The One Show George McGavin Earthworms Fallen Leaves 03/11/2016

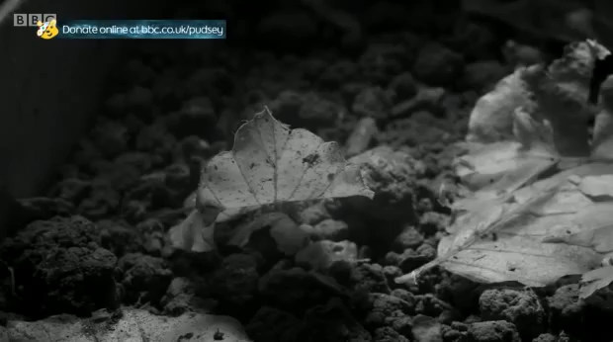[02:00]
That leaf there, Matt, is moving around, and I can see the shadow of a worm behind it. Oh, there. There he comes. There's a worm coming out. What we have to bear in mind is that worms haven't got hands,